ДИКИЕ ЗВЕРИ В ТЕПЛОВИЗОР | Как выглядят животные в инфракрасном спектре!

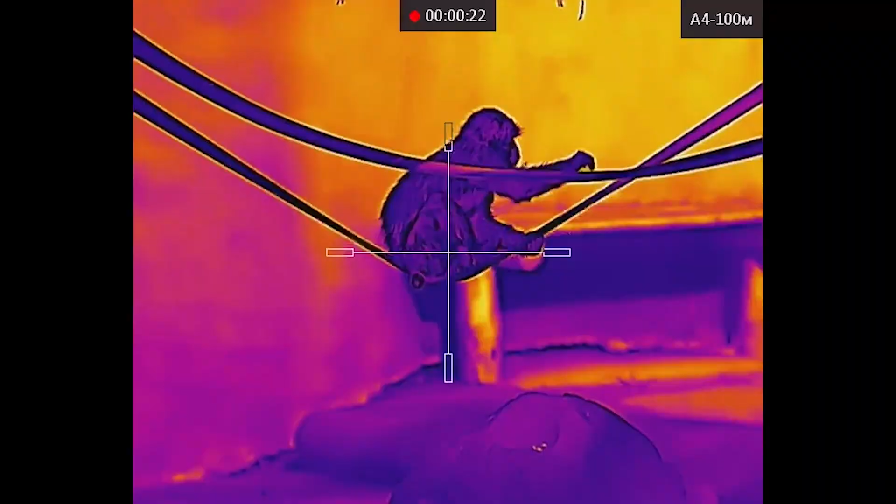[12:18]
так они выглядят в тепловизор вот пошел
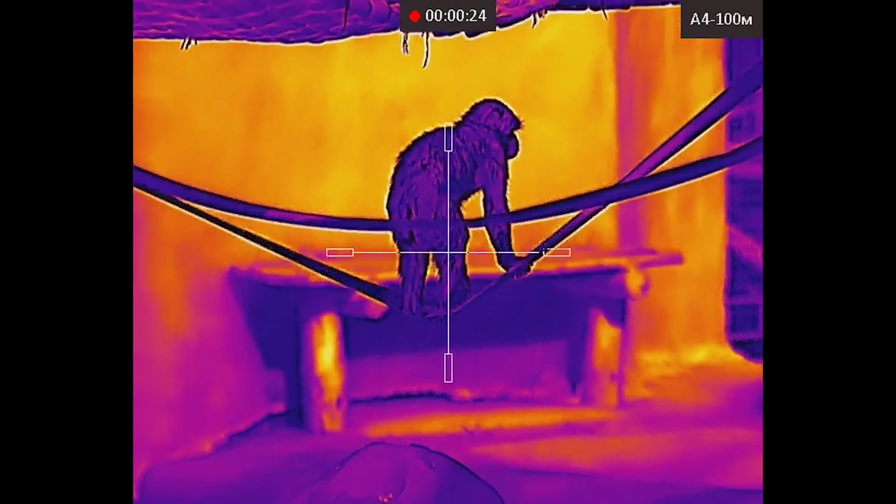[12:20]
вот так попрыгает вот так весело
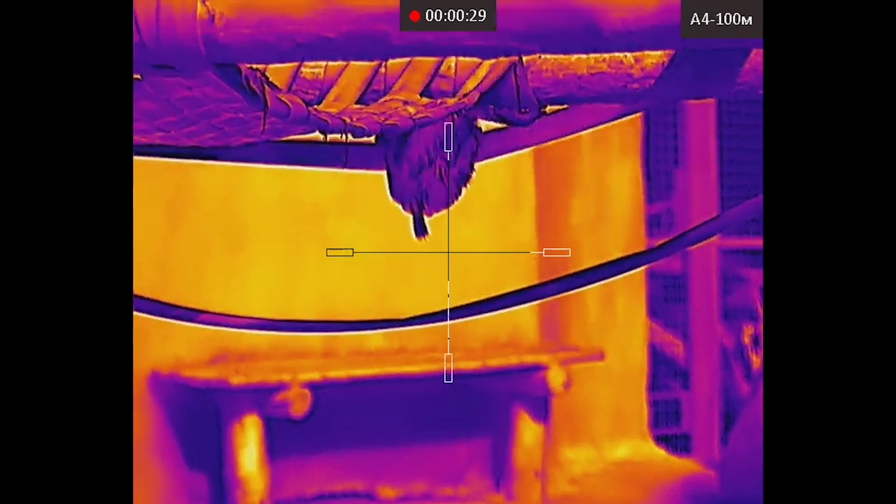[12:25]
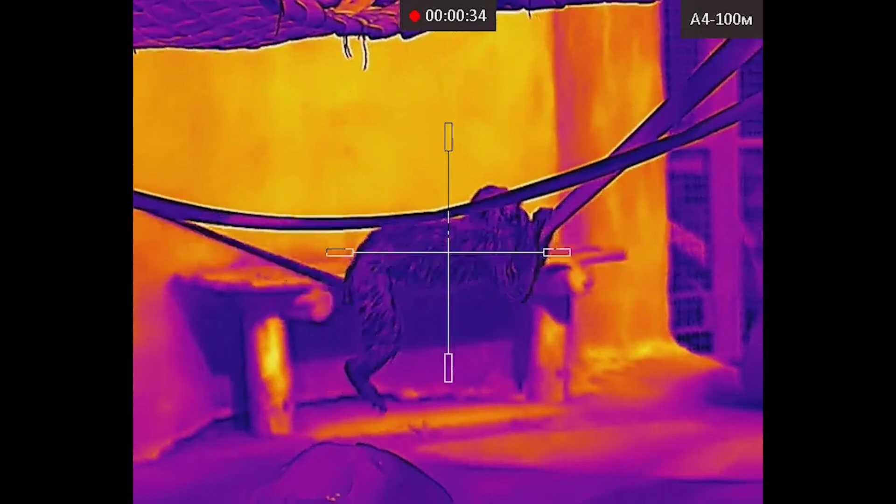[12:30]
покачается ну скажите что это не умные умные звери
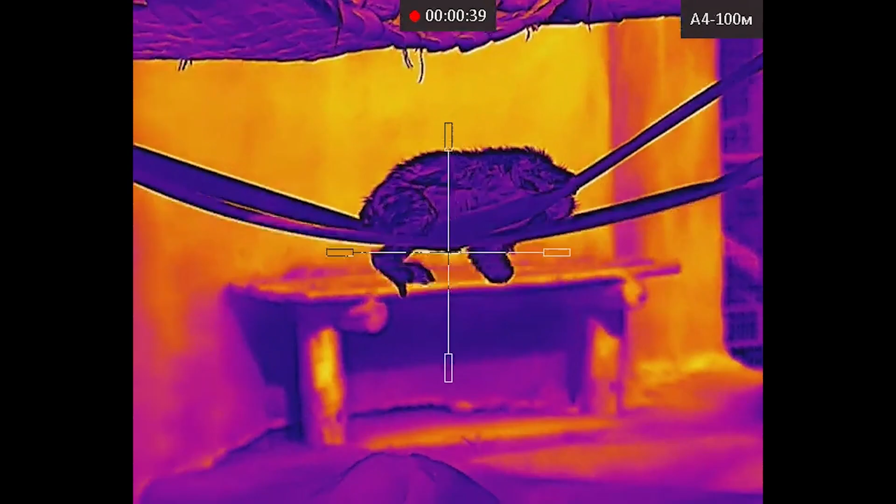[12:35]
а мы пойдем дальше смотреть кого же еще можем увидеть в тепловизор
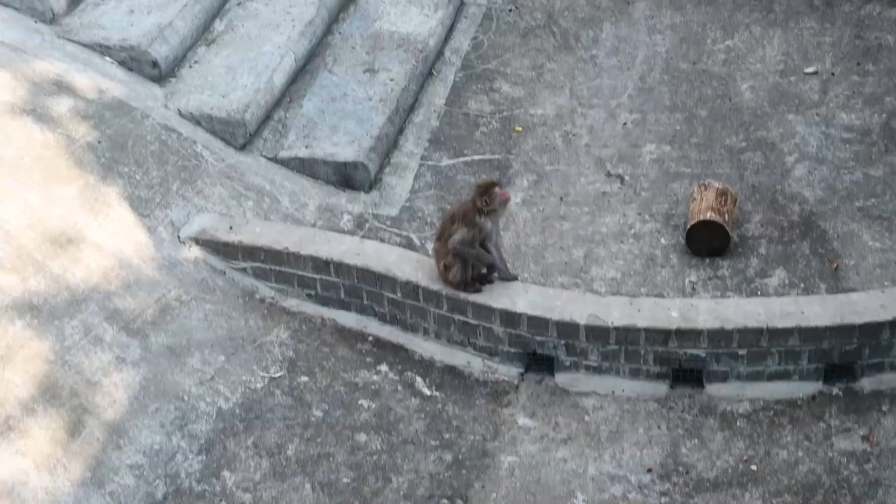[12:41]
только хотели отойти а тут под нами вот сидит еще одна маленькая обезьянка
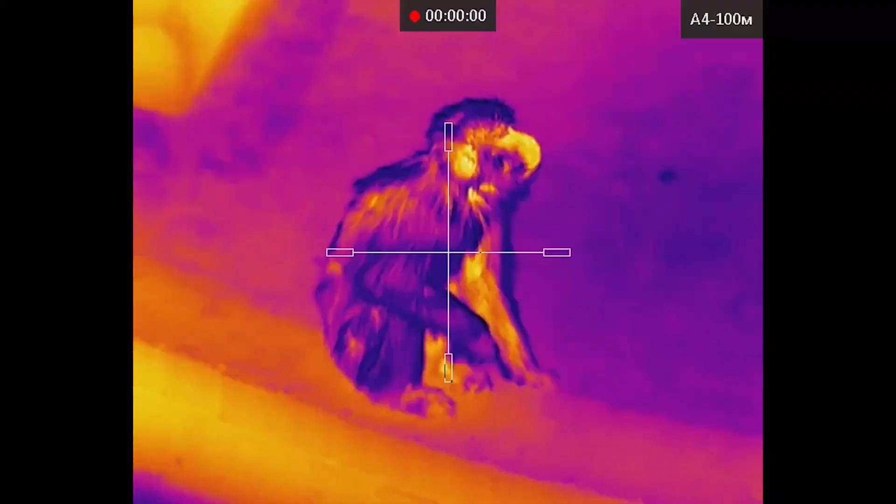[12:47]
чуть чуть поближе и можно рассмотреть прям очень детализированно ее
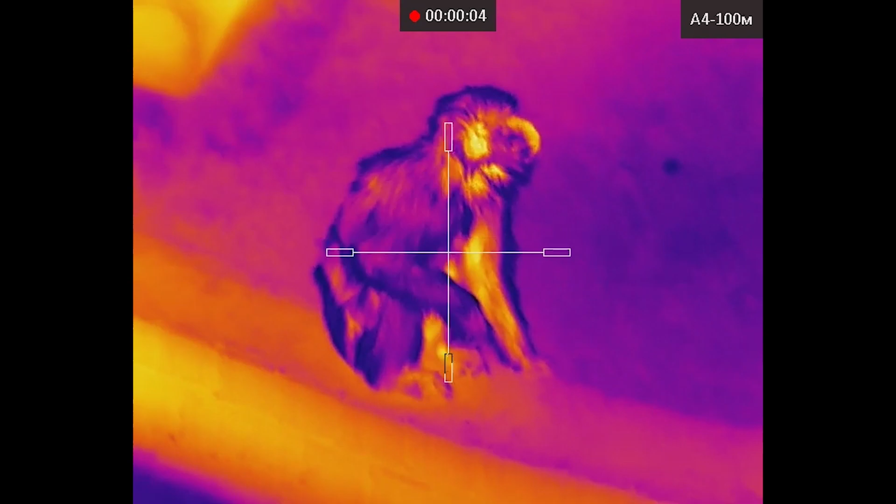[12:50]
рассматривает рассматривает людей интересно кто мы для них
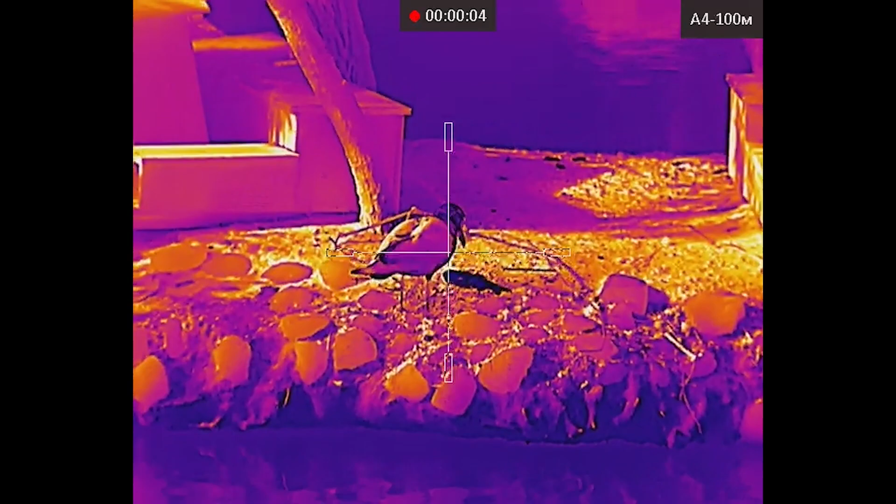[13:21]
огромную рыбу вот она пытается сейчас с ней расправиться может наблюдать
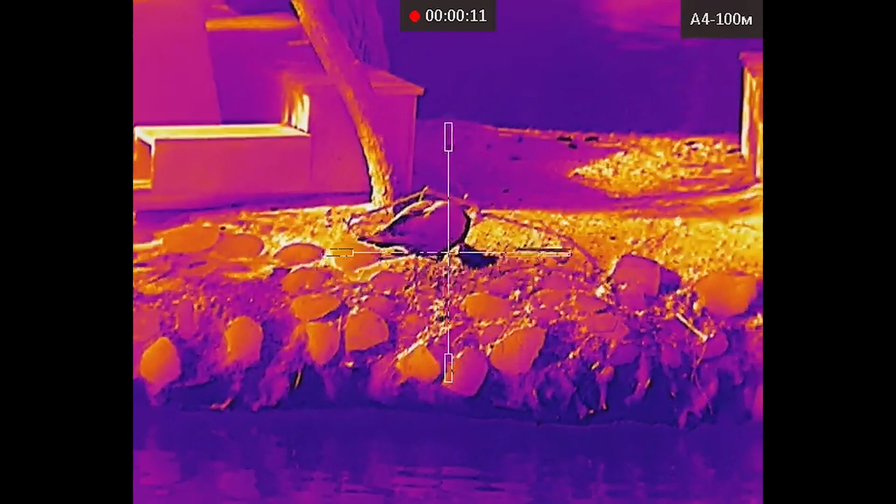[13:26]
кажется ты поймала рыбешку не по размеру
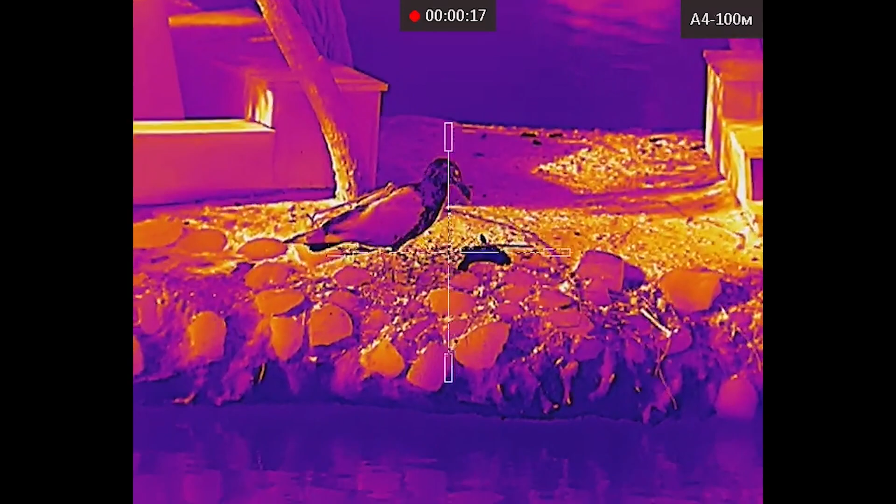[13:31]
видите рыба пытается сопротивляться
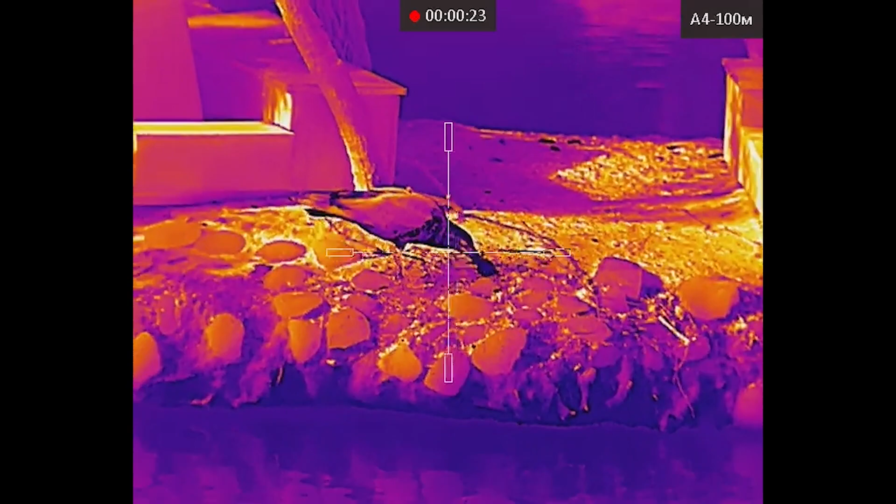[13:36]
очень интересные вещи можно увидеть даже в зоопарке
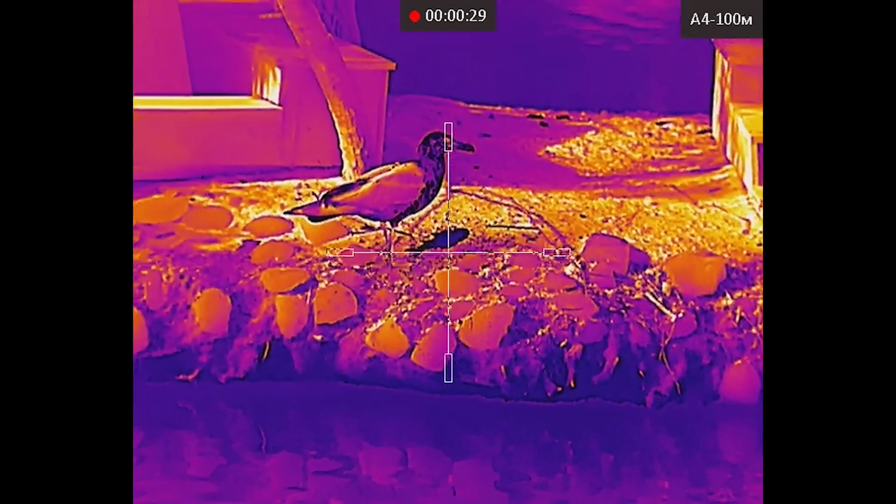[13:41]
вот это вам раздолье чайки вот это здесь рыбное место ну куда-то потащила
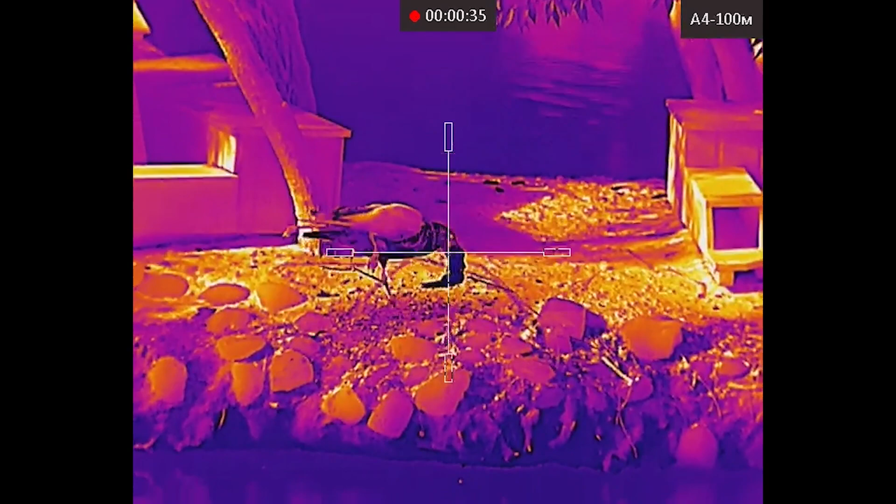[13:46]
ладно оставим чайку с обедом а
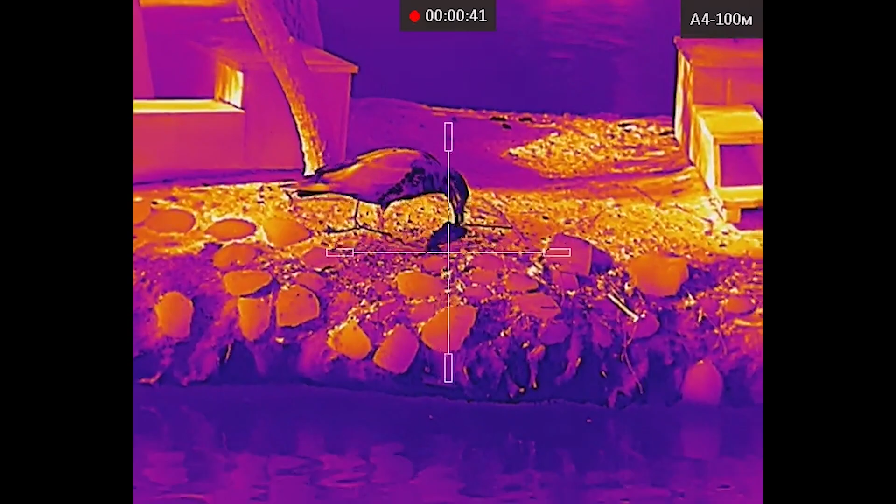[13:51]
дальше сами пойдем искать еще кого снять
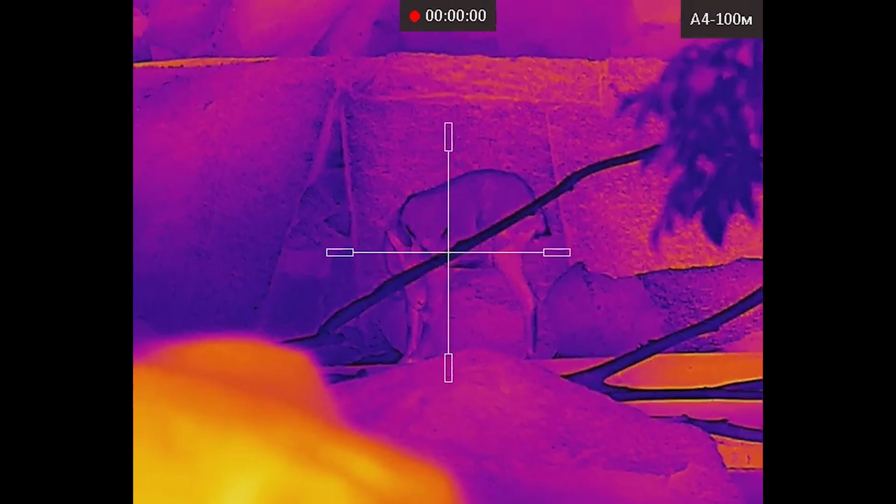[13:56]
подошли к следующему вольеру у нас здесь горные козлики
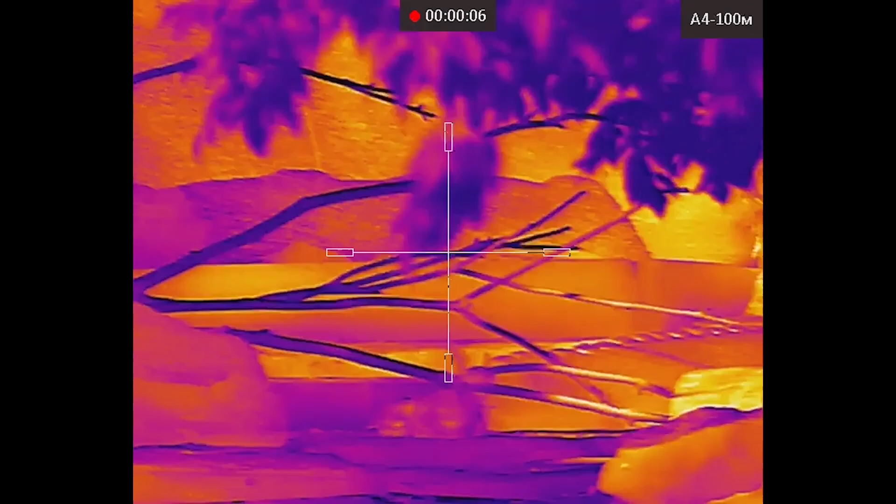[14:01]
вот отдыхают лежать пошел куда-то один представитель в чащу сейчас
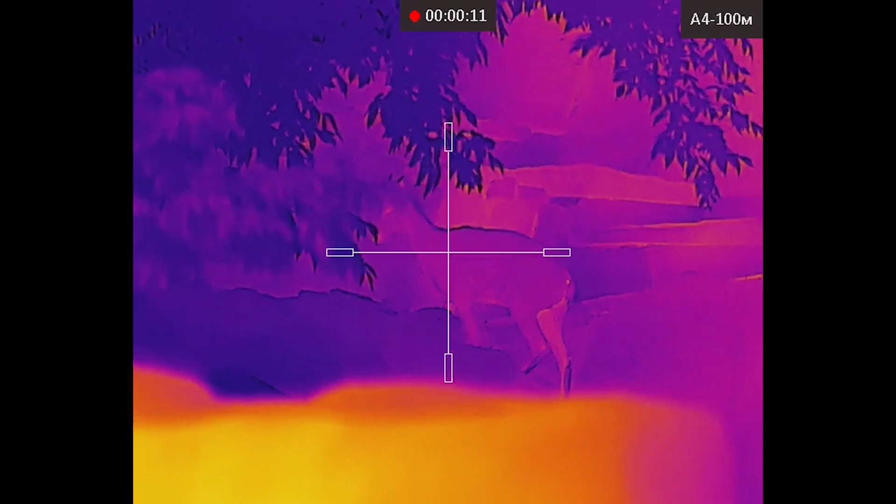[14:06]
попробуем найти его с другого ракурса и показать вам а вот выполз
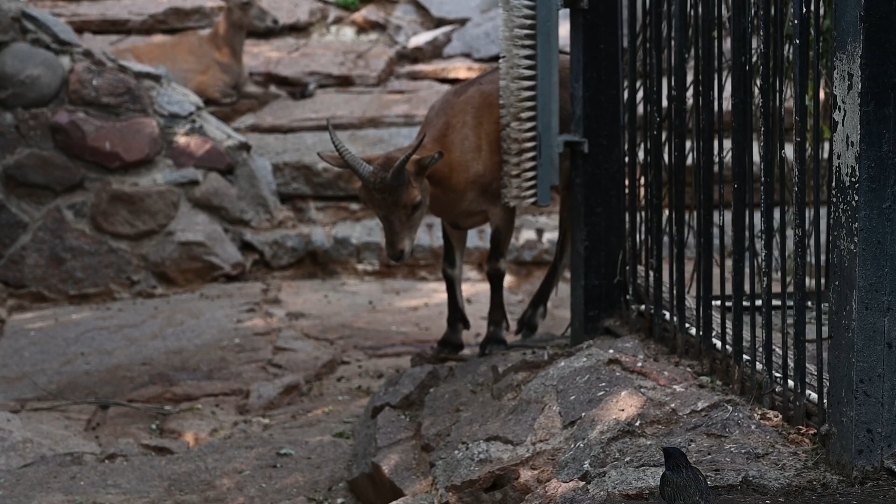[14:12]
поближе козлик ой прям к нам идет ну привет
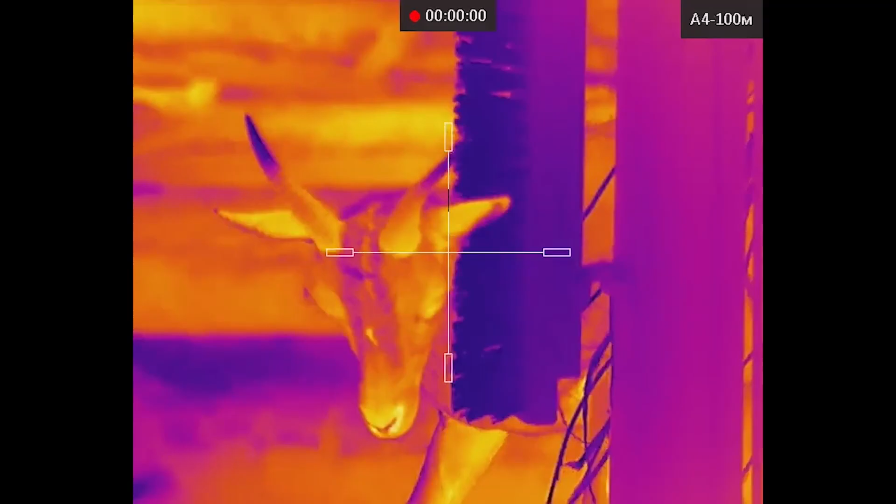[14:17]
пошел кормиться
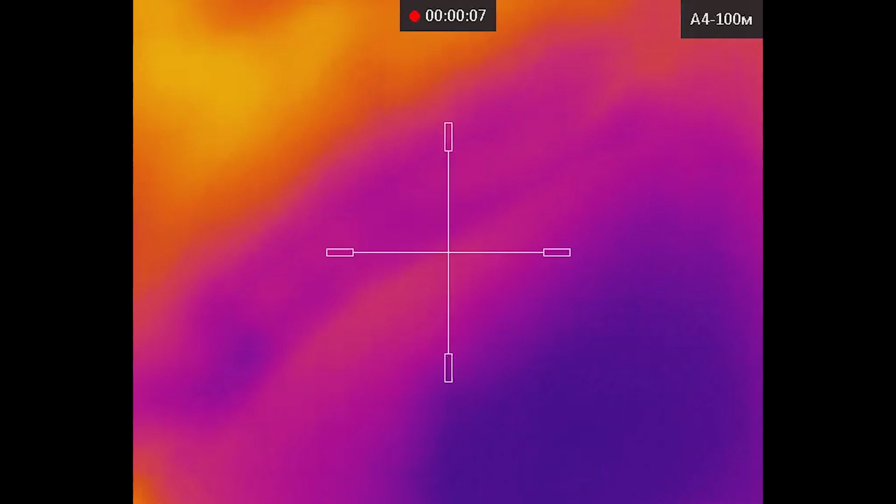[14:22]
пошел кормиться там вон кормится большой горный козлик вот видите